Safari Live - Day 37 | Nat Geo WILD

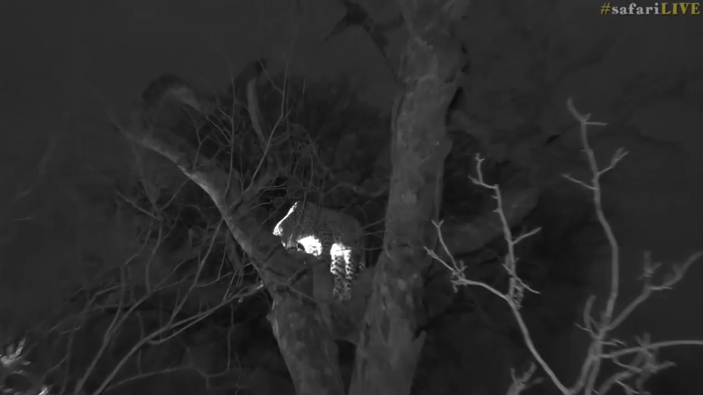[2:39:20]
Now she's gotten up and she's carried on feeding, and then if you're wondering about that sharp light, that is the light from one of the vehicles in this area that are illuminating her,
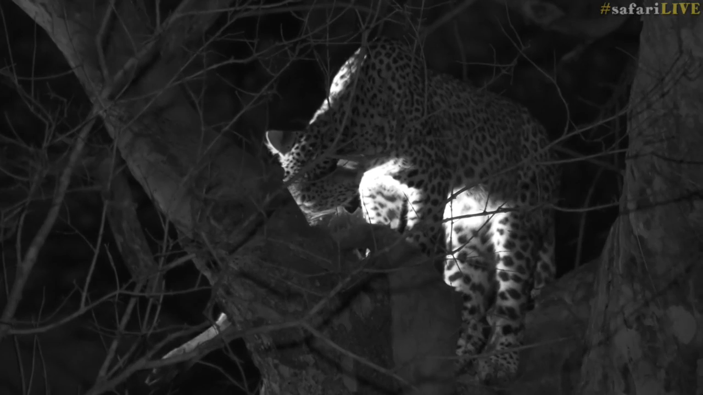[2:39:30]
because the quality of what we see to the naked eye is pretty much incomparable. I sort of make out her contour and her general shape, but with the infrared light you can just see it a million times better, so this is why we use it, and why other guys without the infrared light, well, they've got to use the spotlight so we'd be able to see her better. She seems to be quite hungry and she's got quite a big belly, so I'm sure she's eaten quite a lot. And every now and again we hear the crunching of the bones.
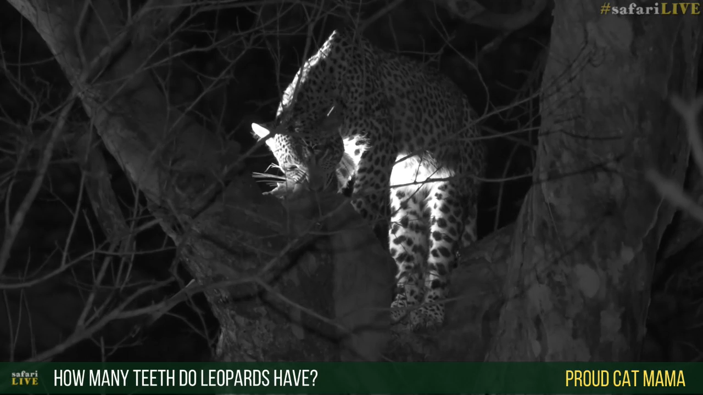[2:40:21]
Well, I would guess that probably the same amount of lion, so my guess is going to be 32. However, I'm not 100% sure, but if I had to guess, I would put it between 30 and 32. Hopefully that's correct, but I will double check once we get back and find out, and we'll let you know. But we had a similar question a while ago, and lions, definitely 32, so I would assume leopards are probably the same. Look at those whiskers. I love the way the whiskers look in the light.
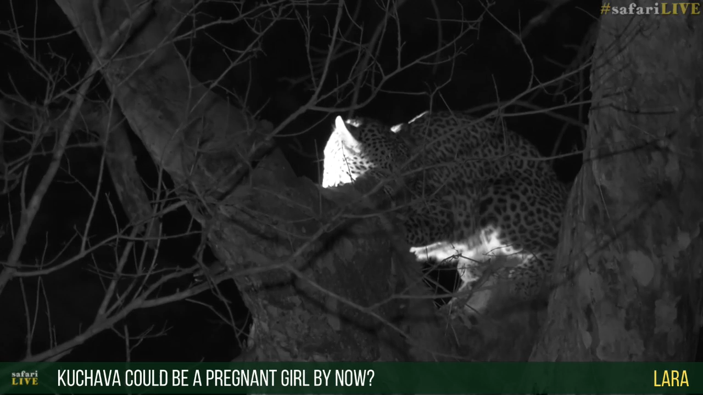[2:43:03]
I would really much hope that she is, but I suppose we'll only find out in time, because it's very hard to tell from here, but if she's been mating, there's a very good chance that she is. Although normally when they're quite this young, it takes them a little while before they actually conceive. Oh, that's beautiful. So hopefully, although with that big fat belly that she's got full of diker, it almost seems like she's full of little cubs. She looks very funny. She looks like a very strange ball with a head.
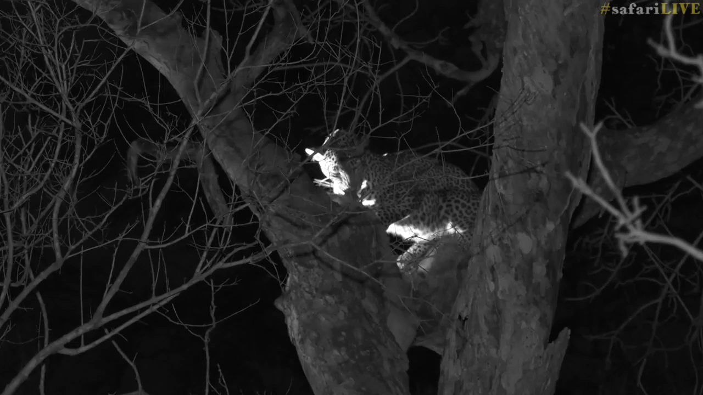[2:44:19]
But it seems like she's grown into quite a relaxed one, and funny enough, even leopards that are a little bit scared of humans and of cars, they are a lot more relaxed during the night. I think it's probably because they feel like they've got the dark cover on their side. Probably feel a little bit better with that. But that's her, beautiful Kuchala. And this is a brand new leopard for me too. I have never seen her before.
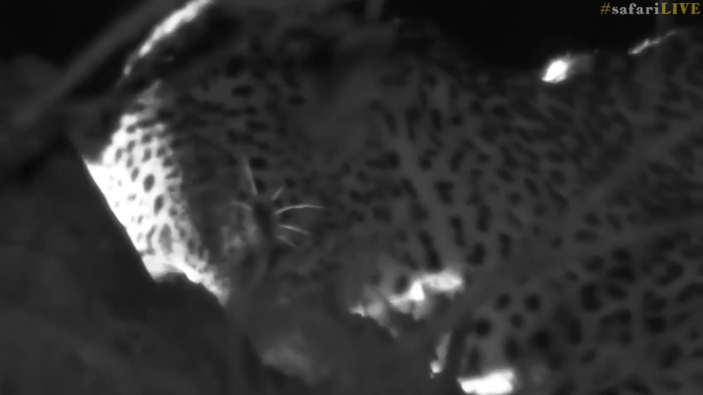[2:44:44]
So it's always wonderful to get to see new ones, but likely if I were to see her in the daylight, I wouldn't recognize her. So here's to putting it out in the universe that I would like to see her during the daytime as well. There we go, the other vehicle has switched off their lights, and now we get a full infrared view of her. Richie, you're wondering why she left Tingana after mating with him. Well, leopards are not really sociable animals, and a male and a female will only come together or start looking for one another just for mating purposes,
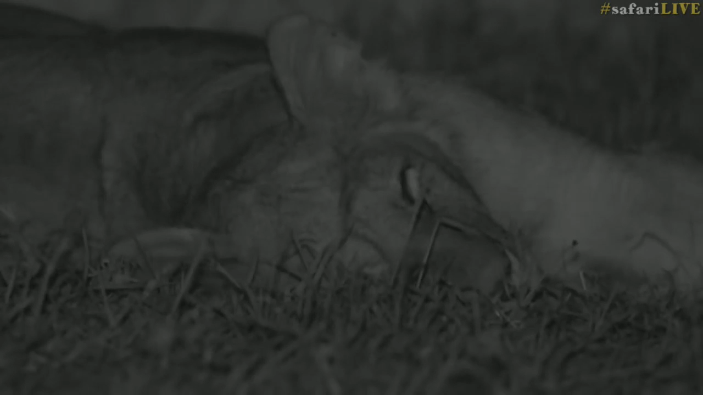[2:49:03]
Well, we'll wait and see whether or not Kuchava jumps down from her tree, but we are still with our lovely lions, and our lovely lions are sort of showing signs of stirring. The lioness's head is up. The cubs don't really want to get up, but the lioness is up and looking about her. She's had a few yawns, a few paw licks, and maybe if we're really lucky, she might just roar for us before the end of the night. You never know. She's definitely keen on finding the rest of her group, I imagine.